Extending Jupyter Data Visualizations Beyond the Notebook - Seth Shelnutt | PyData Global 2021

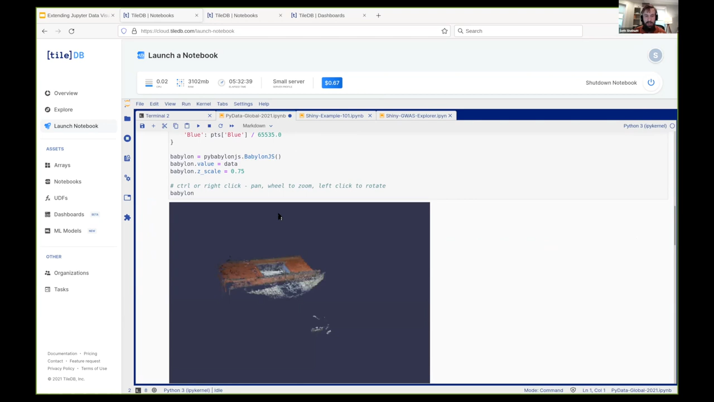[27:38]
and then produces the 3D output here. It's fully interactive. You can scale, you can zoom, you can move it all around.